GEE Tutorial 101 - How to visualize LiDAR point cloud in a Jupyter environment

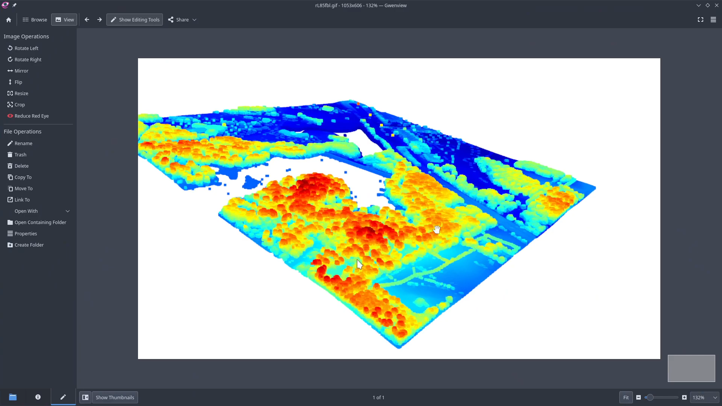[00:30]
visualize that in in 3d and then you can zoom in you can zoom out you can rotate you can also change the uh the color map
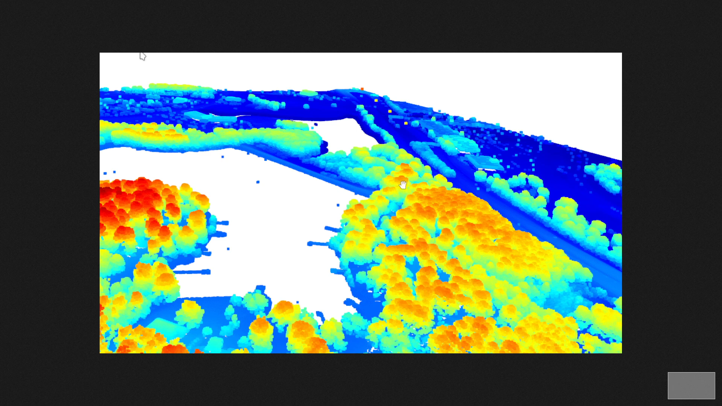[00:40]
like what kind of color you you want to use to visualize the data so you can see the gradients changing from for example blue low elevation to red color
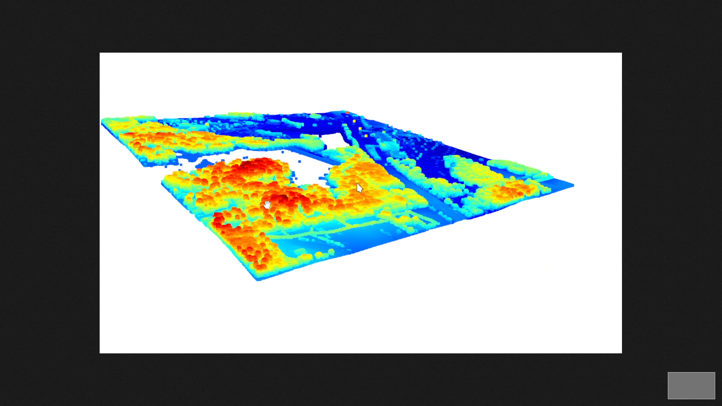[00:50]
represent high elevation so those clearly those are basically trees you build a c building something like that so um first uh let's um
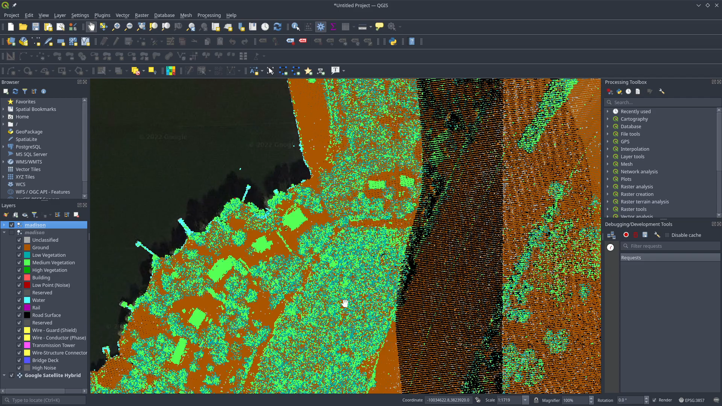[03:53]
zoom in you can jump up uh you will be to see the point so this has millions points uh just basically a collection of points
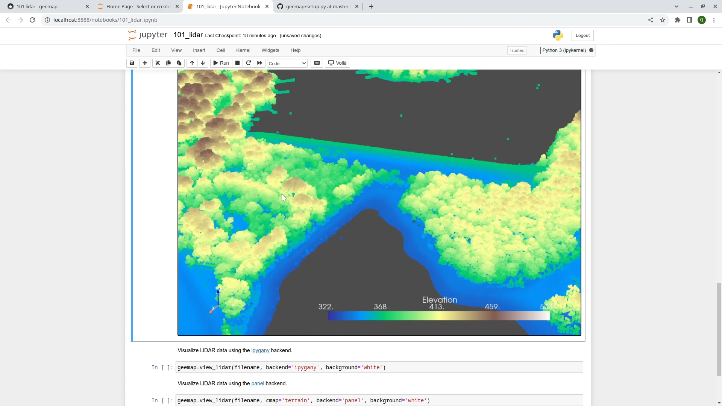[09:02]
you see all the points these are all the trees right and then if you continue to mean eventually you'll be to see all the points right so as i mentioned earlier
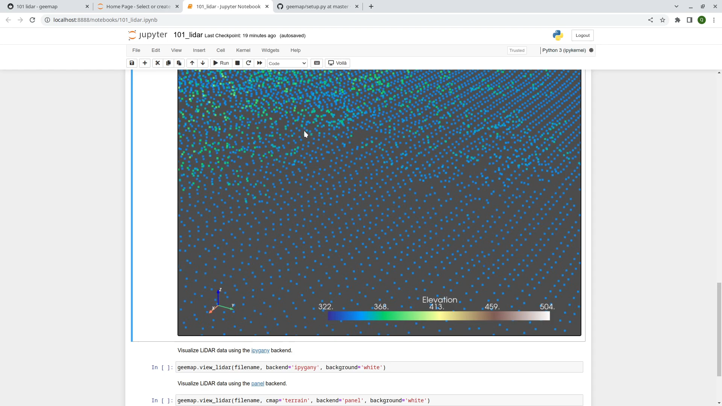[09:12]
we have over four million points if in this file so it's a very dense
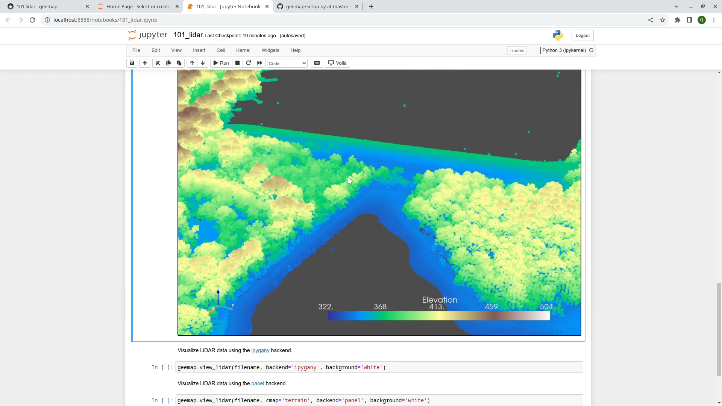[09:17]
uh lidar port cloud so you can zoom up right you can see the building so blue color represent
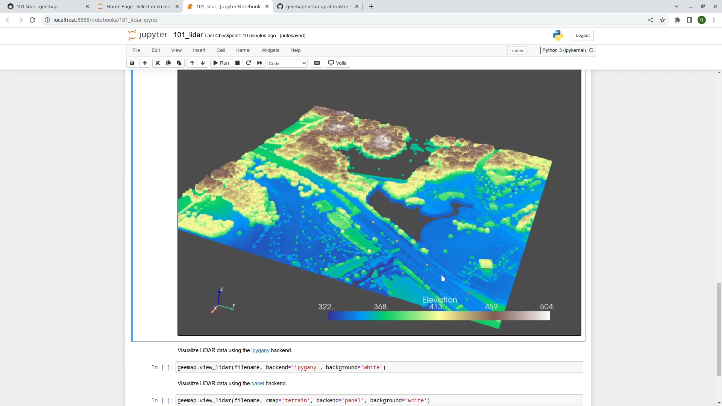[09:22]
low elevation and the brown color and white color represent
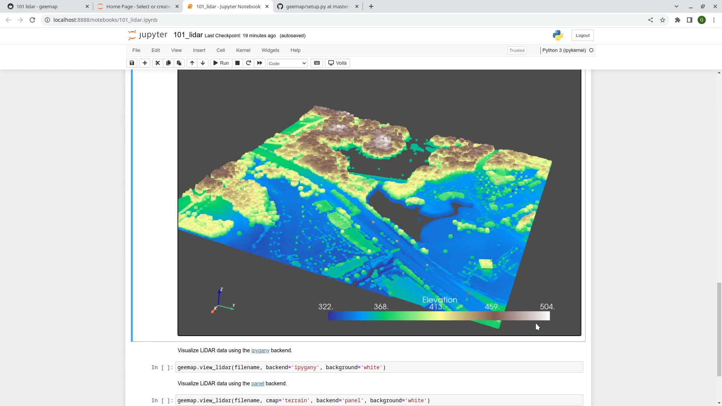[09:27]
higher elevation so you can zoom in you can rotate right pretty nice and just one line of code
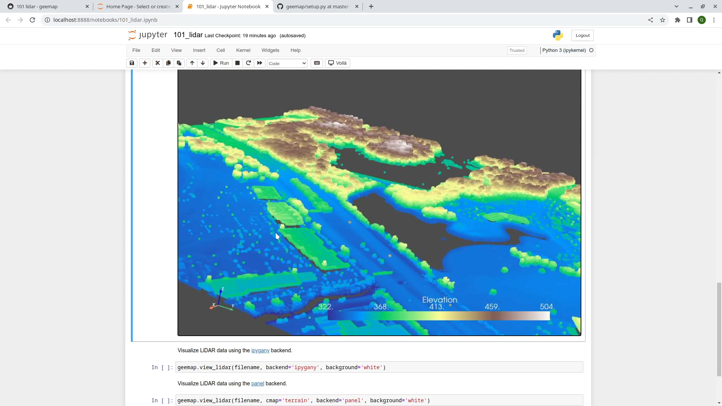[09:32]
that's it so next i'm going to show you the other protein back end so this one use ipi gaining
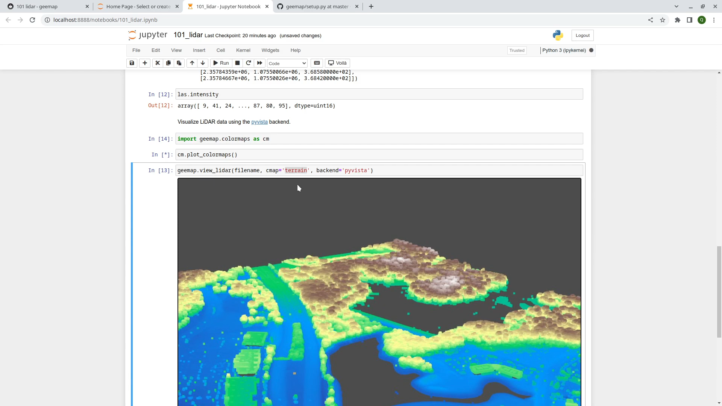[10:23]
invalid name here it's going to tell you that uh it's invalid so just want to make sure that if the train the color map is not the one you want you can change it to other color maps okay so take a look at this one it's a huge list of color maps hundreds
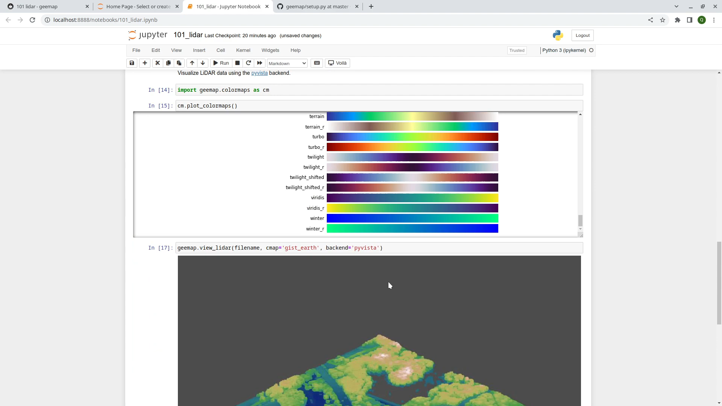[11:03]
take a look different color different color scheme uh
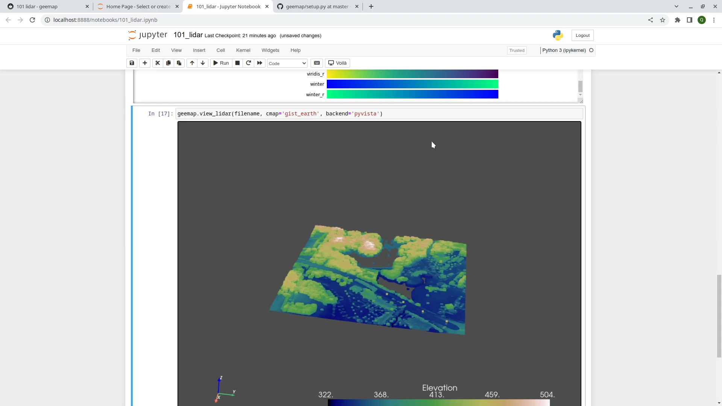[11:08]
you will kind of select from whatever available there so this is using the first uh the default protein backend pi v star the next one i'm going to show you is using ipy gaining so uh this one we can also set the background color so take a look uh shift tab uh
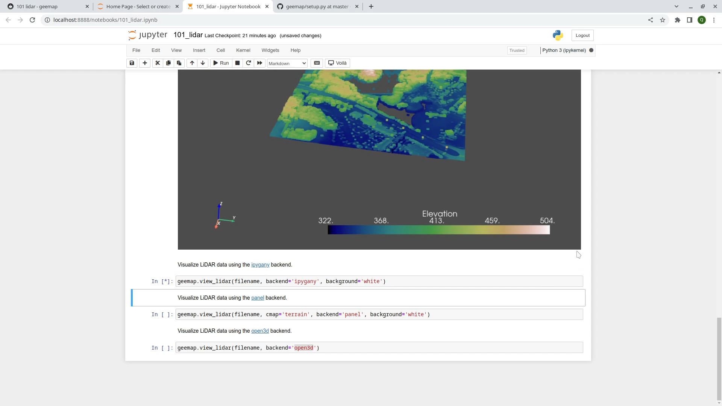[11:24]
shift uh enter and uh it depends on the some of the protein banks are faster some a little bit slower and this one uh is also quite interesting because it has a list of